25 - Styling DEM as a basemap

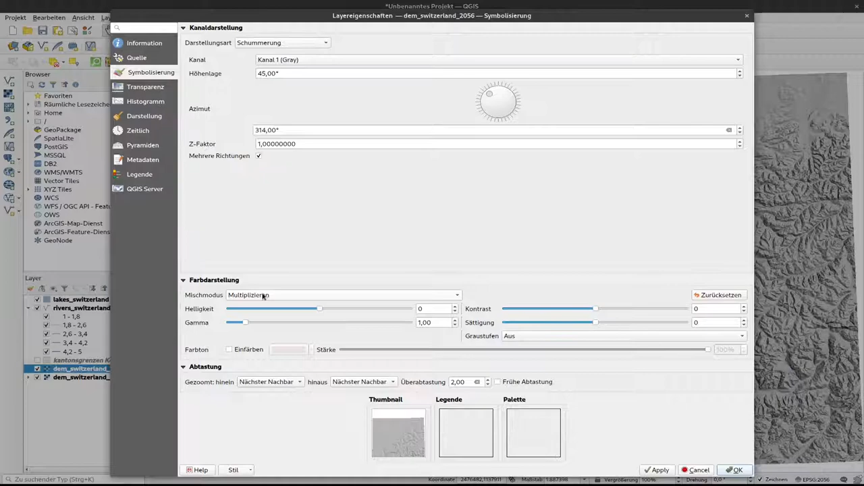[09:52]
And by that combining the results. And if I click on OK. Now you can see that we have here the hill shading and the color of the layers combined.